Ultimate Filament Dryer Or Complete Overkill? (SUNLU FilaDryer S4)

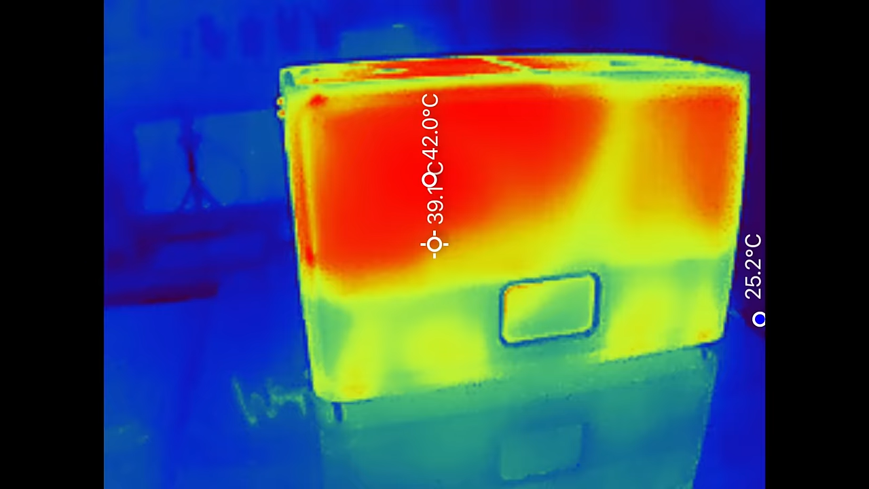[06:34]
On screen: max 42.0°C
I wanted to do a little bit of investigating with my thermal camera.
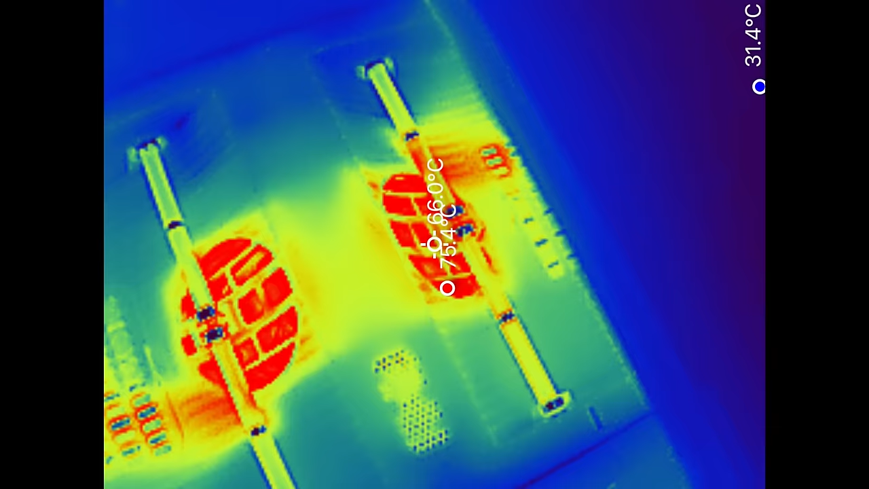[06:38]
What I found was that the temperature beneath the fans, where the PTC heater is, was often 20 Celsius higher than the requested temperature on the screen.
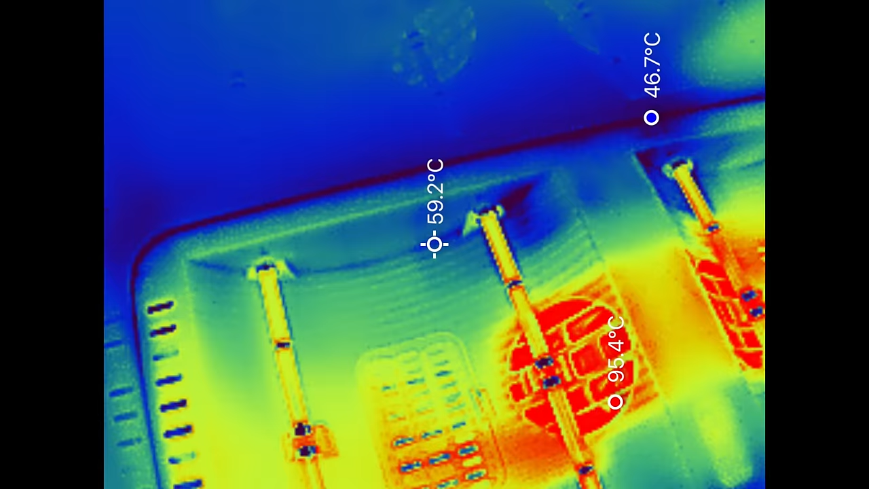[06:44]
On screen: spot 59.2°C
However, when I measured temps from where the filament would be sitting, it was pretty spot on to the set temp.